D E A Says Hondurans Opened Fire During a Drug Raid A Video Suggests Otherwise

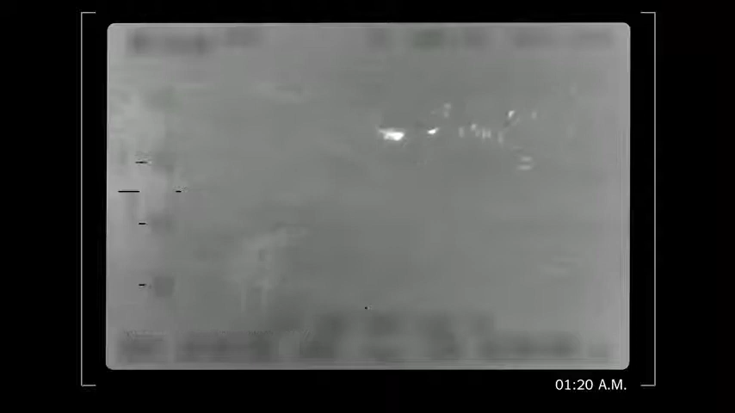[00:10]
A group gathers around the plane and begins unloading 450 kilograms of
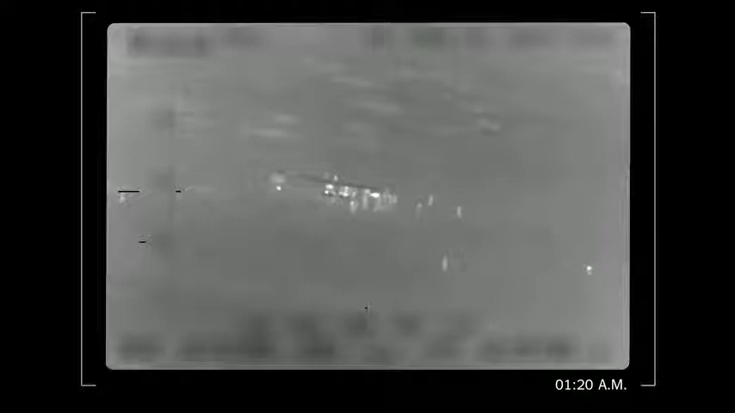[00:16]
cocaine that would be worth about $10 million in the U.S. Elite U.S.
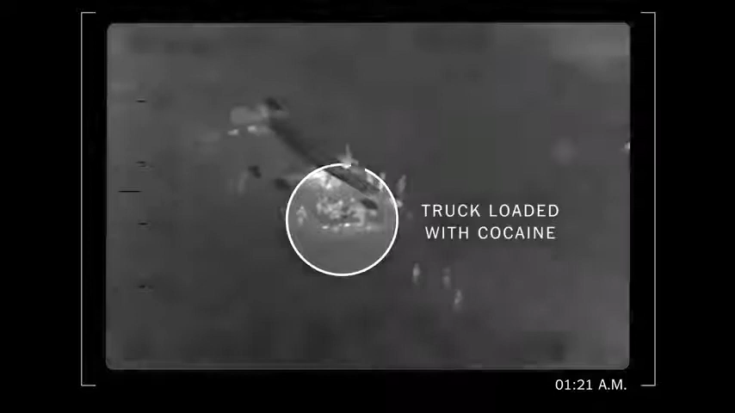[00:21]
drug enforcement agents are about to step in and try to seize the shipment, but not everything goes as planned.
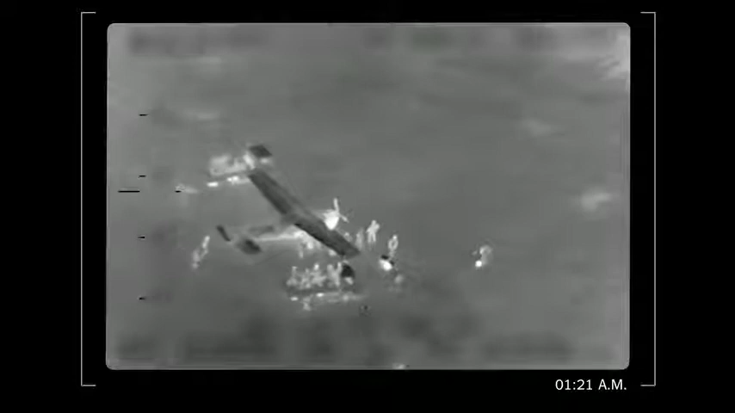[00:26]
What you're about to see is a drug raid that turned deadly. This infrared footage was captured from high above by
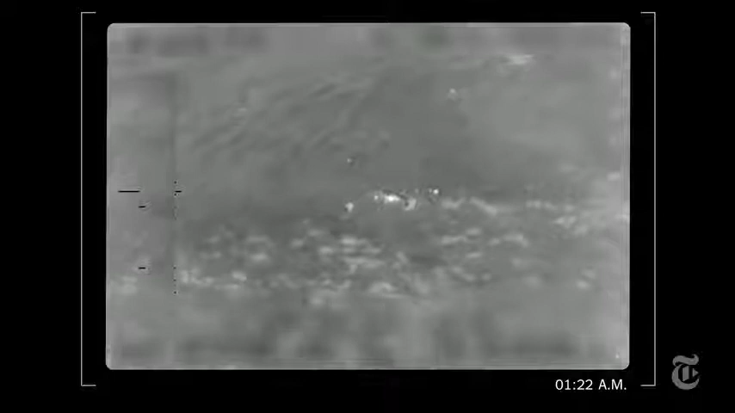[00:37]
a P3 surveillance plane operated by the Department of Homeland Security.
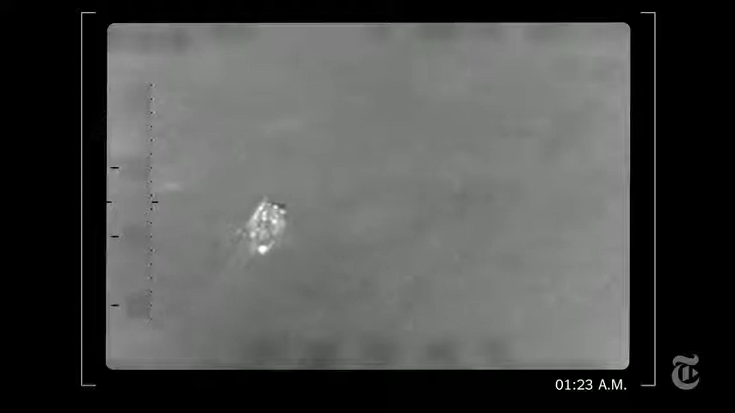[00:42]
I filed a Freedom of Information Act request for the video. It took about five years and a federal lawsuit before the DEA finally released it in August 2017.
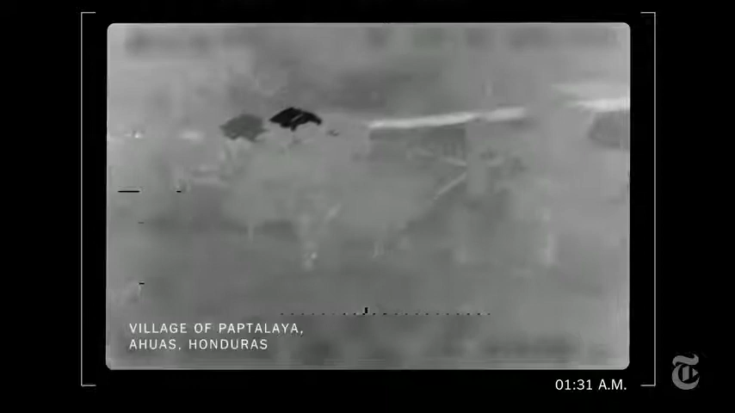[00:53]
At this point, we see the truck with the cocaine driving through a village to a river where there are several boats.
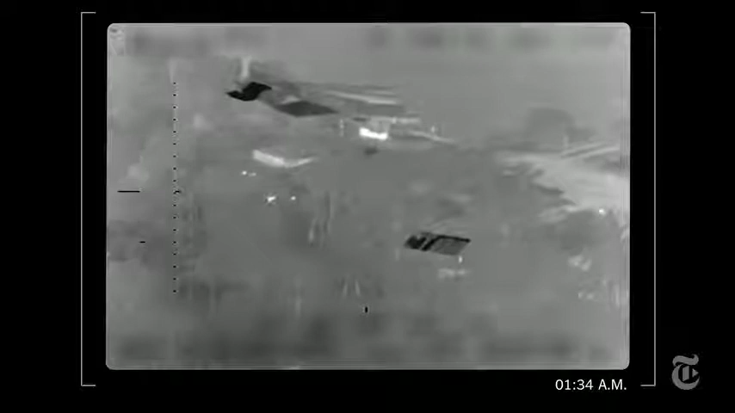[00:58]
About 20 individuals offload the bundles into one of the boats.
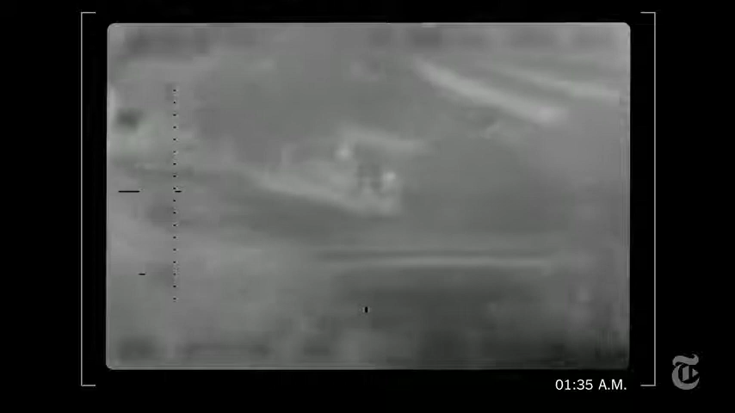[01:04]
Meanwhile, U.S. helicopters fly to the scene. As they approach, most of the drug runners scatter.
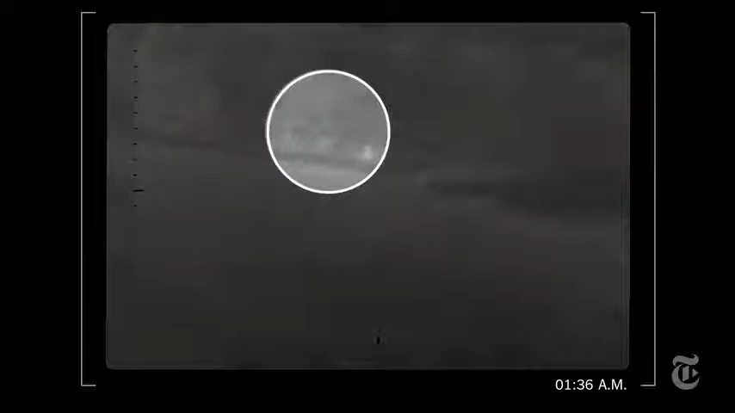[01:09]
But a few stay behind to move the drug filled boat away from the village.
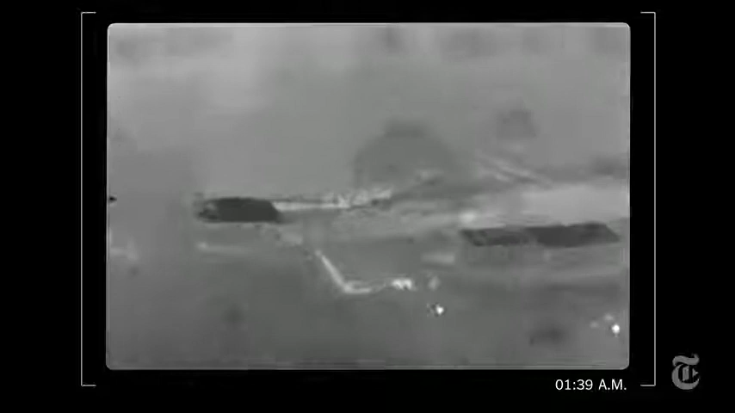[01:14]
About 10 minutes later, a U.S. helicopter descends, carrying special DEA paramilitary units and Honduran police officers. The remaining traffickers flee the scene.
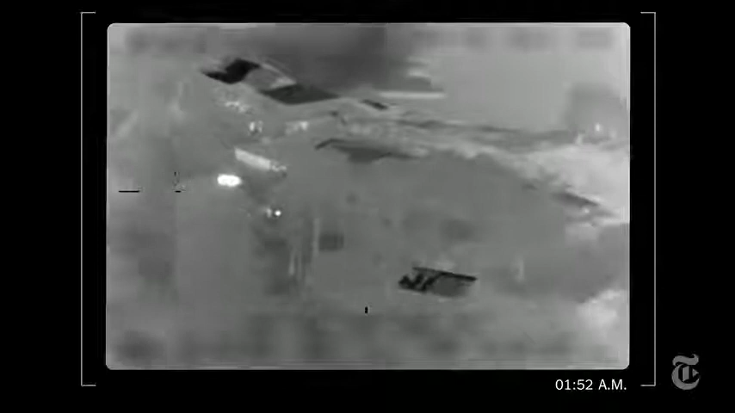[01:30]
After deploying the agents, the helicopter uses the air from its blades to push the abandoned boat to shore.
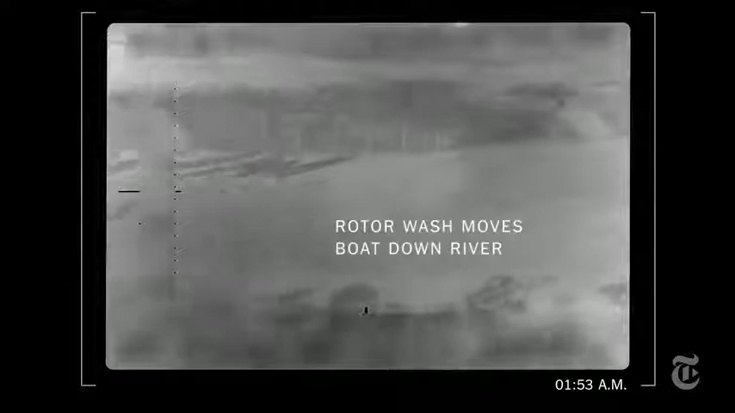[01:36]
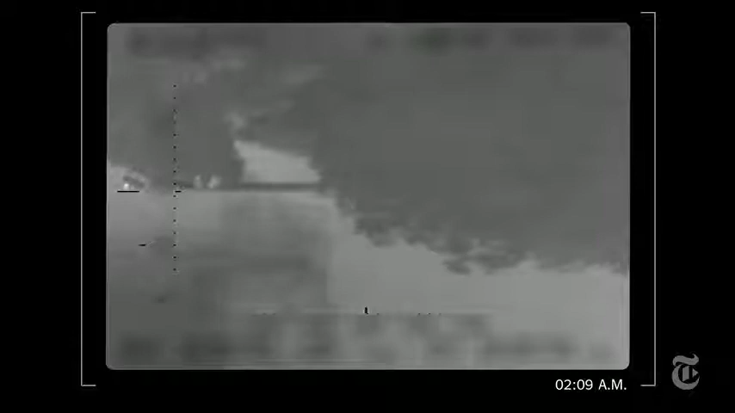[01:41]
About 15 minutes later, a DEA agent and two Honduran officers commandeer the boat with the drugs on it. Their goal is to pilot the boat back to the village to transfer the cocaine into the helicopters.
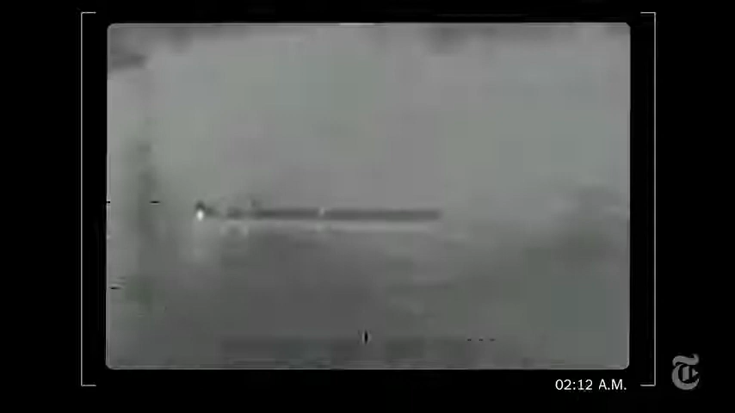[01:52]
One agent tries to start the engine, but it stalls, and the boat begins drifting. Shortly after, a second boat appears.
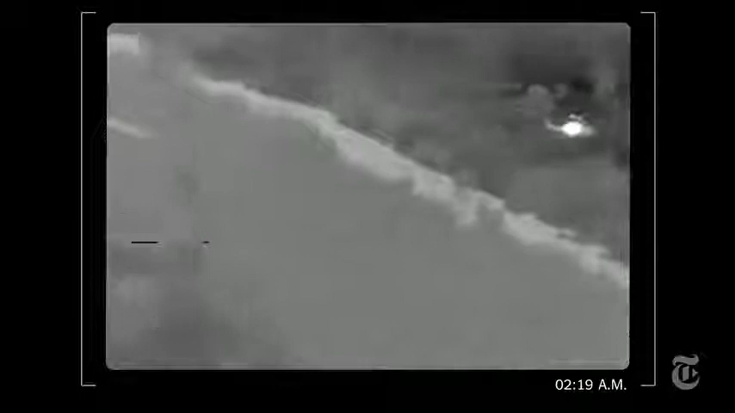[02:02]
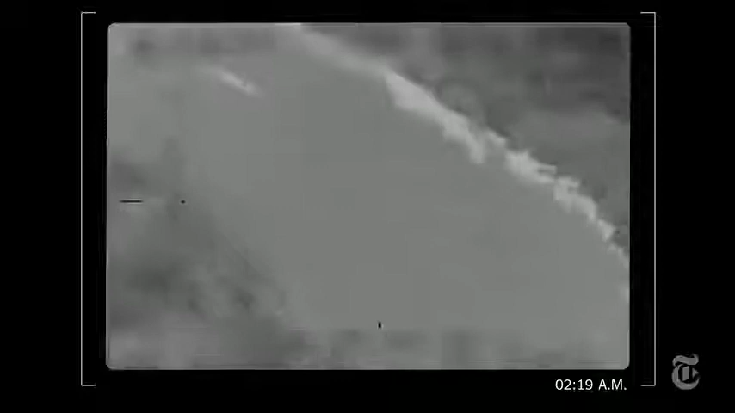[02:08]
It's a water taxi, but U.S. agents and the Honduran policemen don't know this.
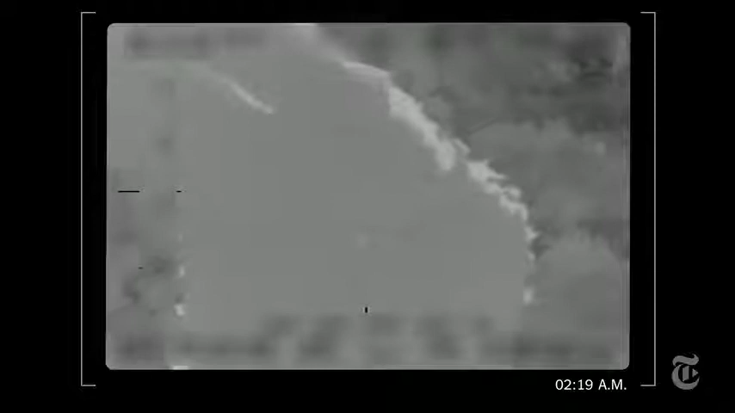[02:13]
Sixteen people are on board.
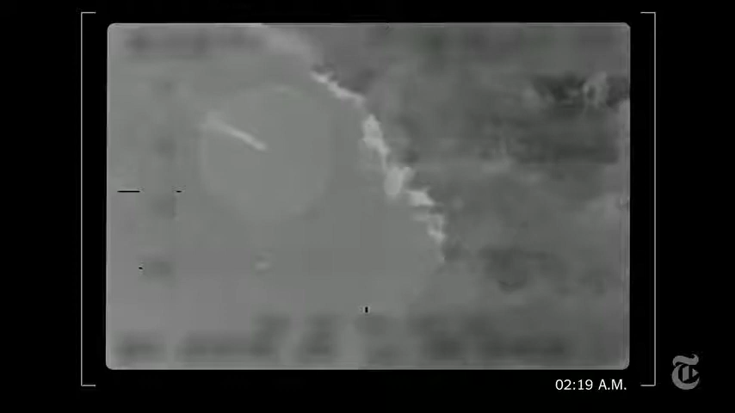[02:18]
The water taxi swerves directly at the drug agents.
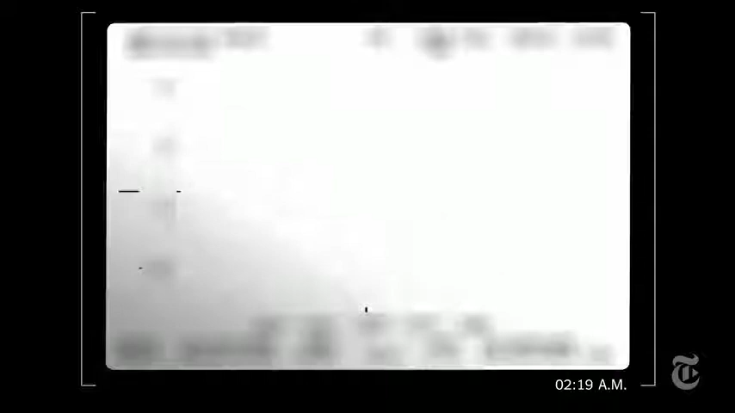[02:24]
The pilot on the water taxi would later say he was
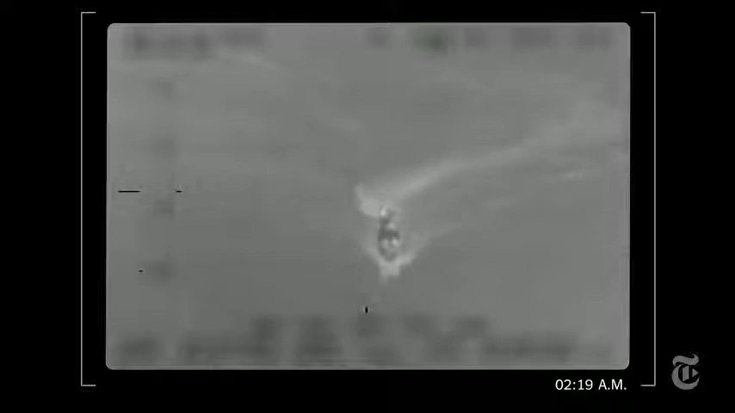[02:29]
terrified by the helicopters and did not intend to steer towards the agent's boat. The DEA agent and the Honduran officers thought they were under attack. The two boats collide. There is gunfire.
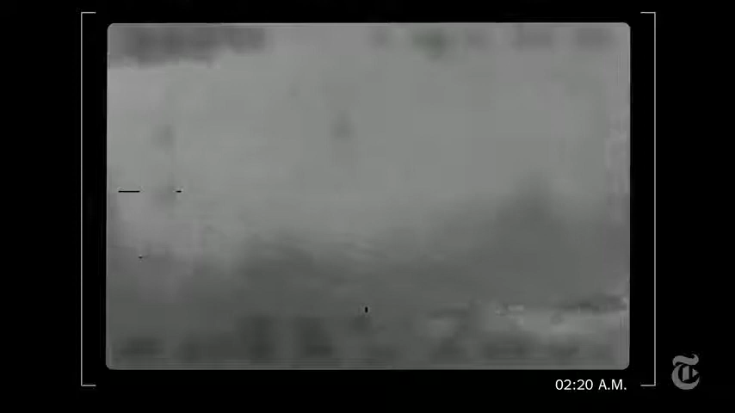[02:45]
This critical sequence of events has become the subject of a highly contentious dispute.
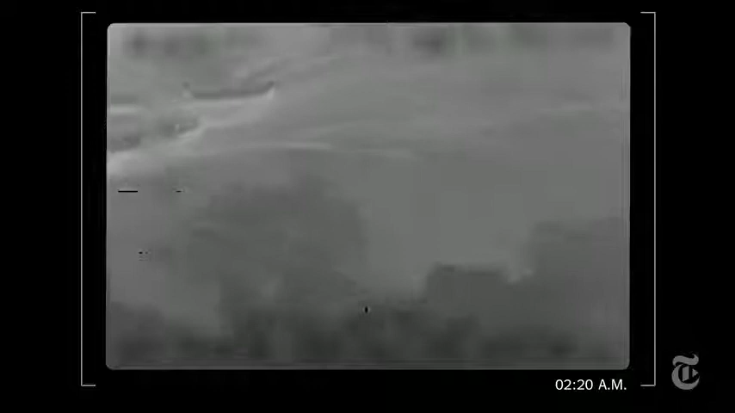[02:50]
Four people on the passenger boat were killed, including two women and a 14-year-old boy. Three more were gravely injured. So what did happen? The DEA and State Department said there had been a crossfire between the law enforcement agents and what they called drug traffickers,
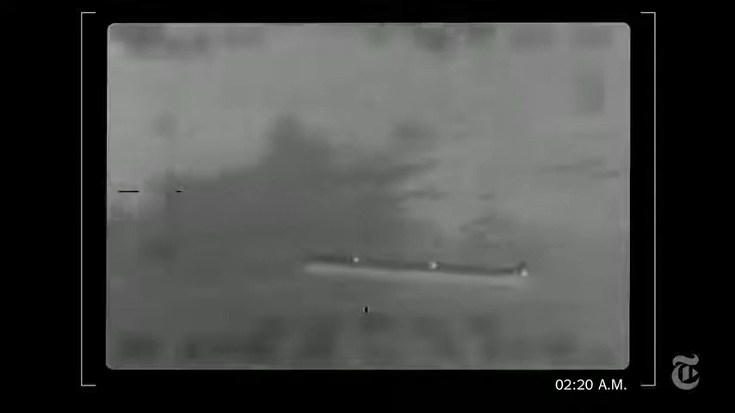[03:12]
but the video shows there is no evidence of gunfire coming from the passenger boat.
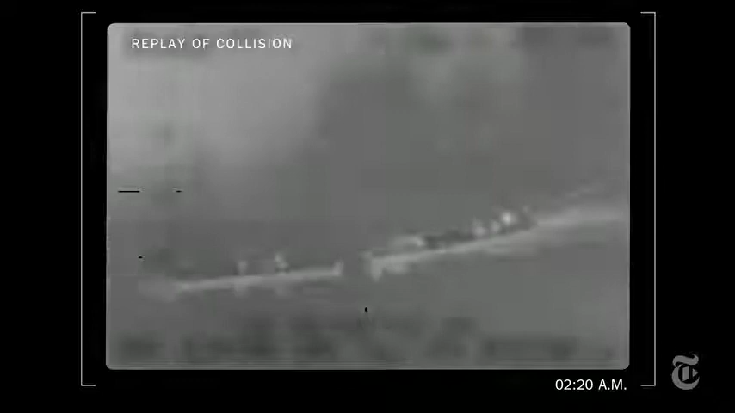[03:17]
We hired a forensic expert to analyze this video,
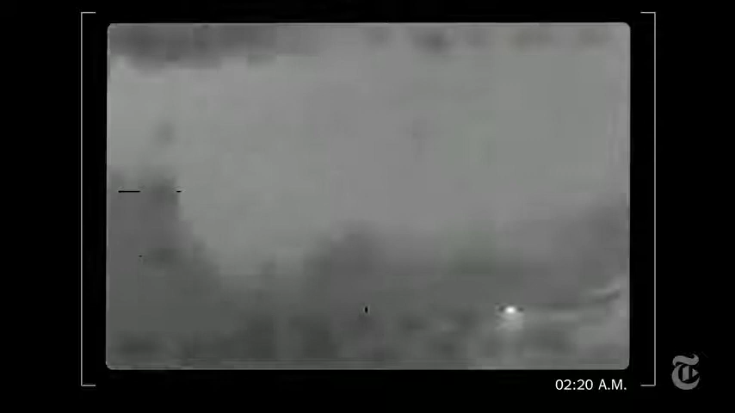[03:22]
and they found that there was one flash from the passenger boat that was possibly consistent with a gunshot,
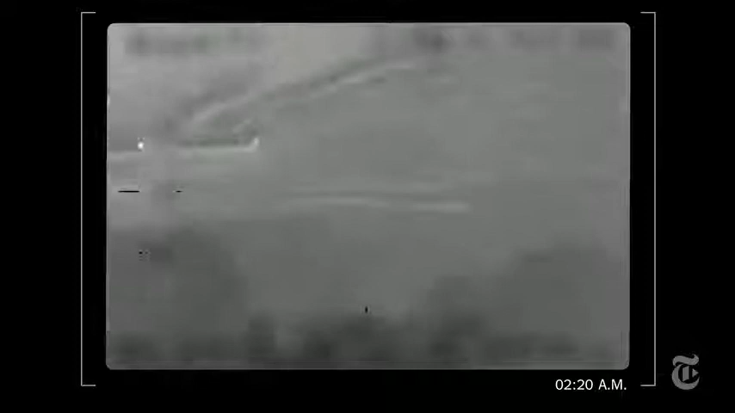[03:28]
which we can see here.
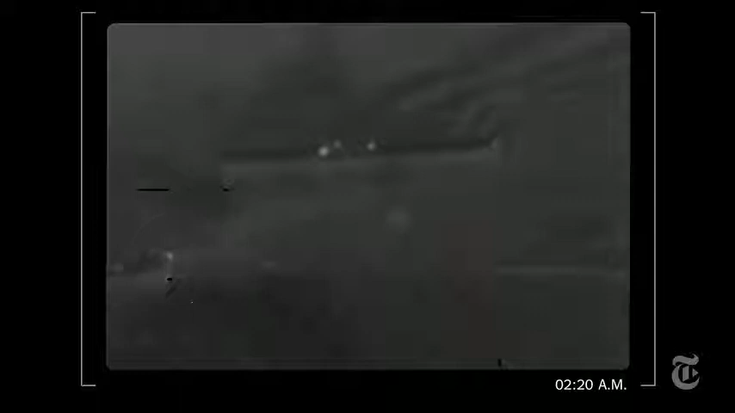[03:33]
However, they also said it could have been caused by any number of things, including a bullet hitting the engine of the passenger boat.
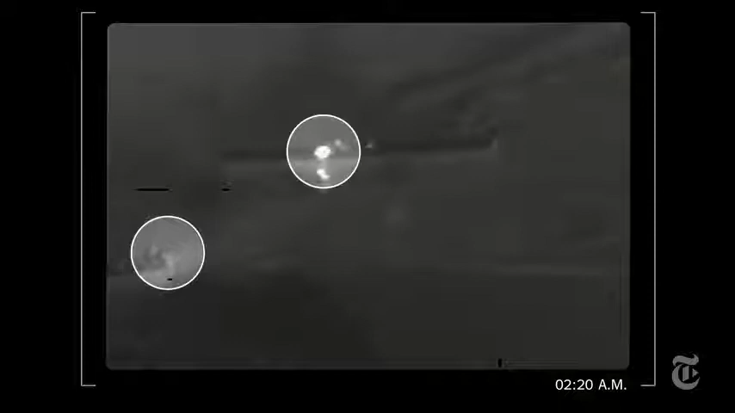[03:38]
That was the same finding that an analyst hired by the State Department made when they were looking at the
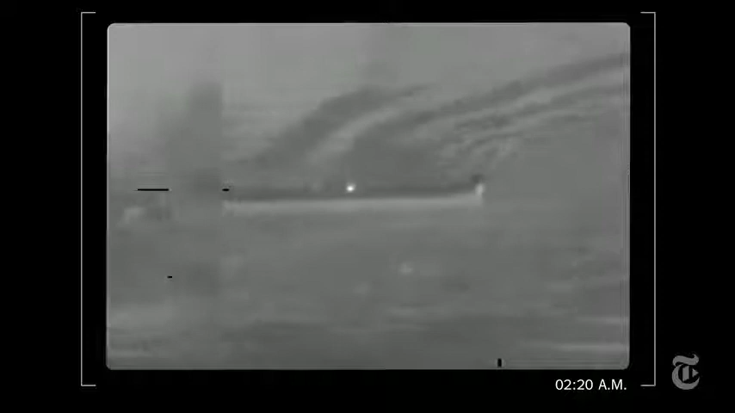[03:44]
video that that one flash from the passenger boat shows a bullet hitting the engine.
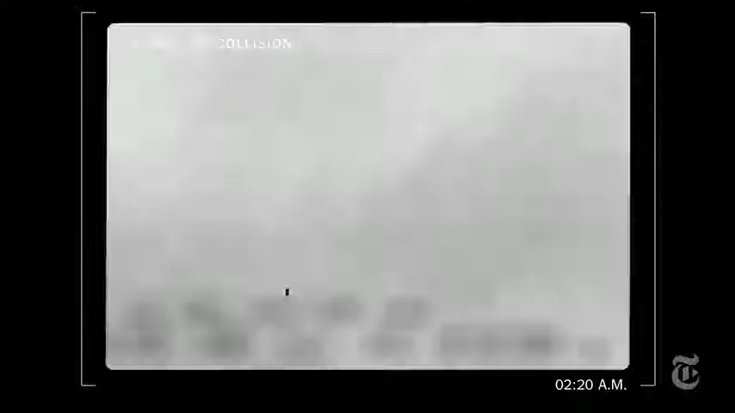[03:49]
The video clearly shows gunfire from the DEA agent's boat.